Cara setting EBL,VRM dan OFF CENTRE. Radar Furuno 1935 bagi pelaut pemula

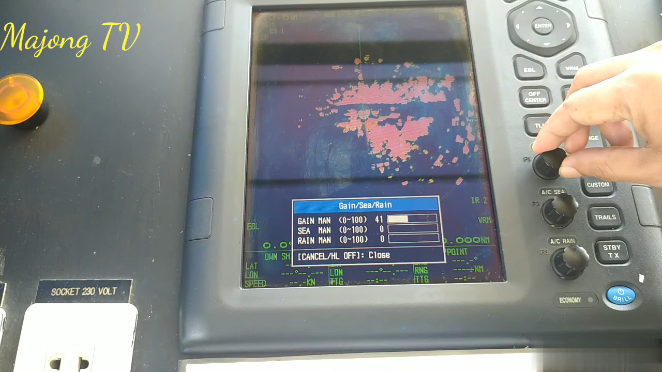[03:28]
dia modelnya jadi kapal saya ini masih di pelabuhan Hai nah apa yang saya mau bahas kali ini adalah tombol EBL ini EBL atau elektronik bearing line dan PRM atau variabel ring marker jadi EBL ini artinya baringan baringan dari target ini yang kita gunakan untuk pembagian target sedangkan PRM ini digunakan untuk mengetahui
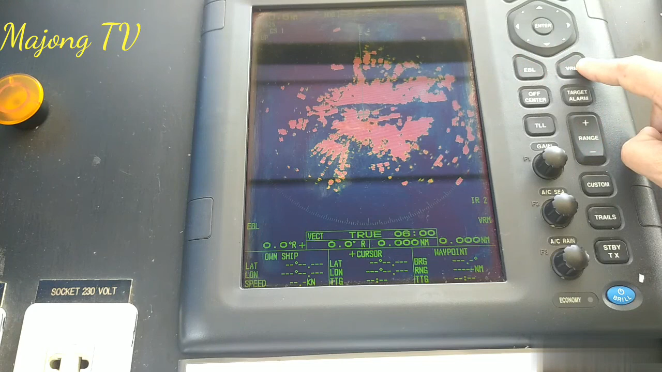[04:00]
jaraknya dari kapal kita jadi EBL nya untuk mengetahui baringannya dari kapal kita nah bagaimana kita menggunakannya
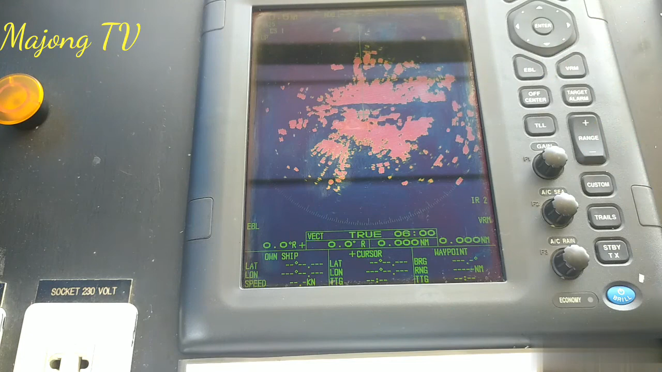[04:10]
kita tinggal tekan EBL atau baringan kita on-kan dulu maka akan ada garis ini
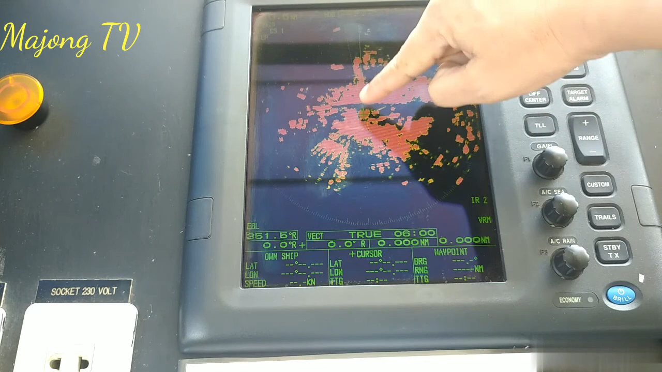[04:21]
yang mungkin kurang jelas ya Hai baik si bentar saya perjelas Hai akhirnya bersama aku kembar nah ini dia gambarnya
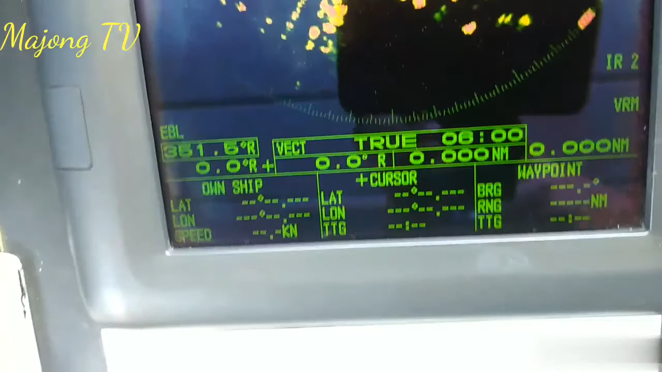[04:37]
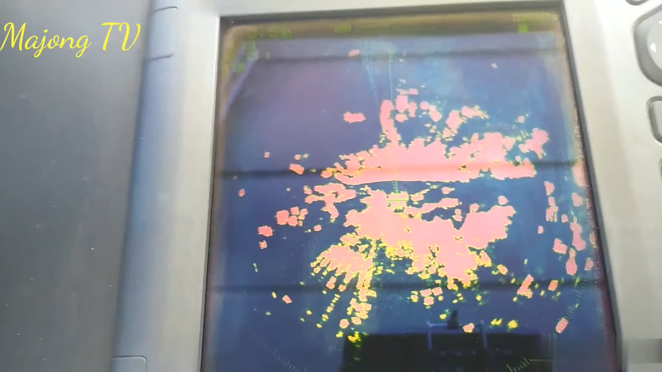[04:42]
ini dia gambarnya apa garisnya terus kita on-kan kembali PRM-nya ini dia PRM-nya kita on-kan Hai maka akan ada gambar yang mundar ini ini untuk
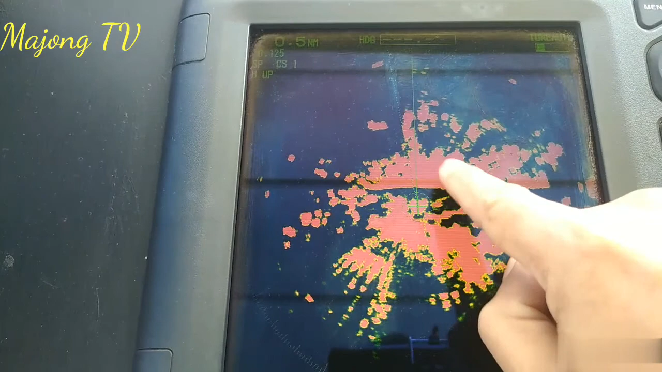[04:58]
membesarkan gambarnya kita tinggal tekan kursor ini
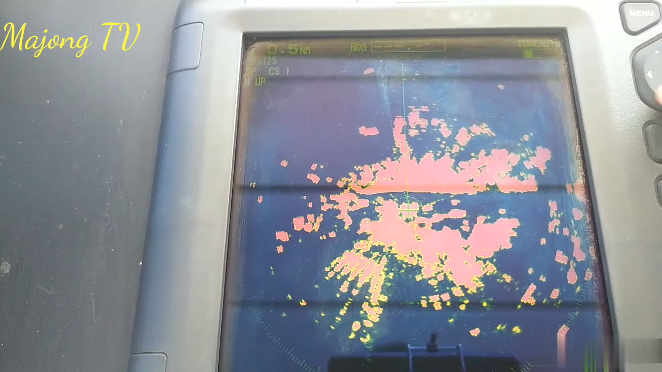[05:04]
maka dia akan tambah besar Hai jadi untuk
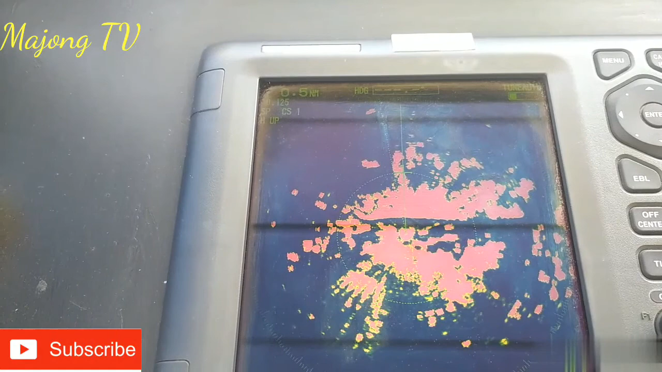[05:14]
mengetahui target dan baringannya ya kita ambil posisi macam contohnya ini
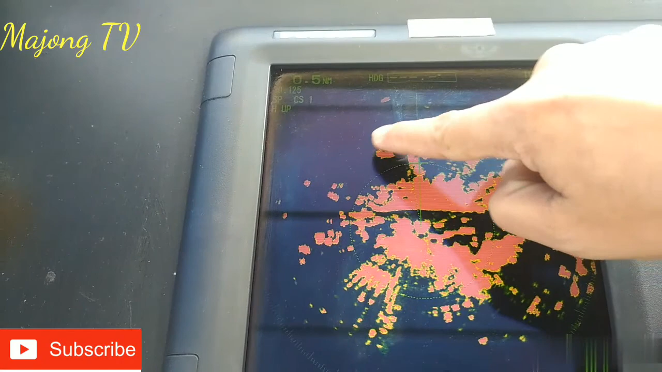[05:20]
adalah target yang kita mau ambil baringan dan jaraknya maka kita tinggal mengarahkan ringnya
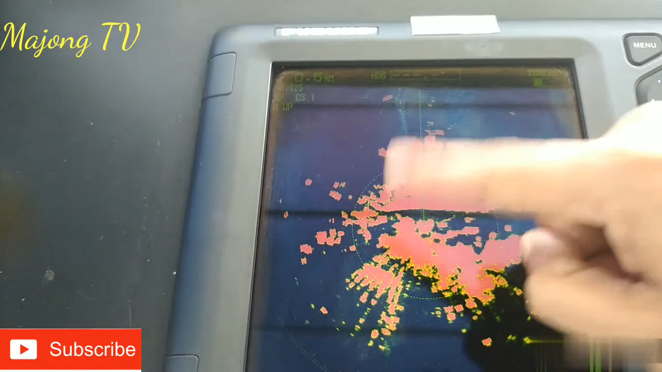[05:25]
dulu ringnya atau PRM-nya kita tambahkan dia ke sana
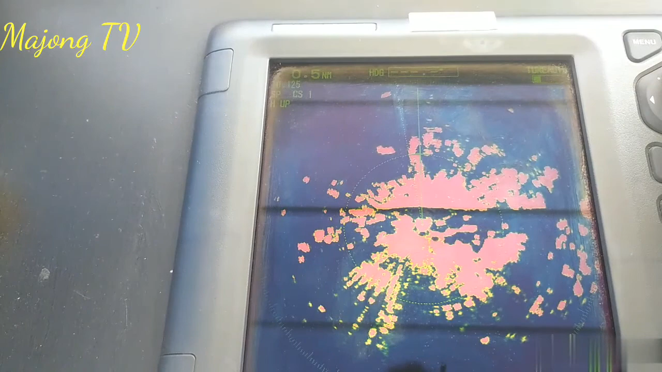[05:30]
jadi berapa dia jaraknya ya kita bisa lihat di ini pada bagian bawah jadi jaraknya dari kita target ini adalah yang 0,258 jatuhnya tertulis PRM
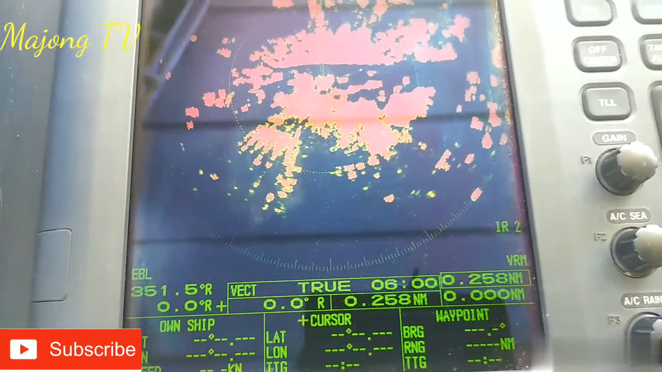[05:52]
untuk mengetahui berapa barangannya maka kita akan
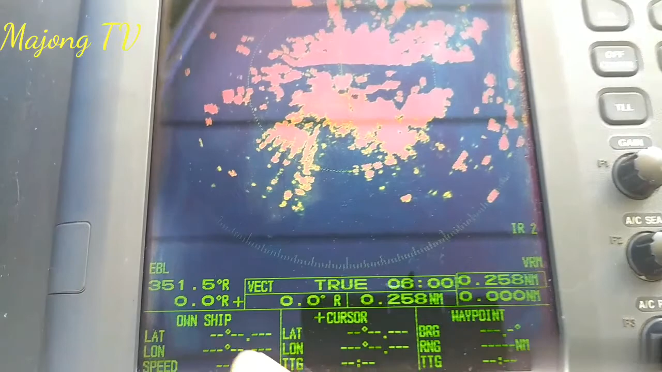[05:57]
kembali ke EBL bagaimana cara menggeser ke EBL kita tinggal tekan enter
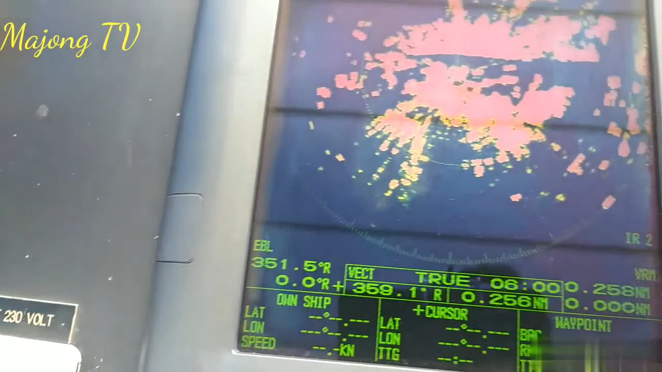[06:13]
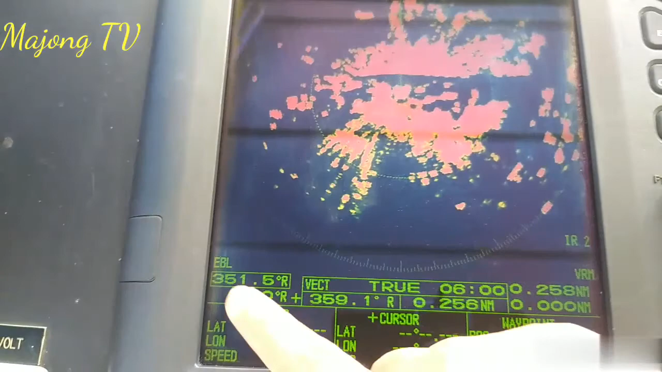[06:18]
ke EBL-nya maka dia sudah masuk dia sudah untuk kotak kita tinggal adjust menggunakan kursornya ini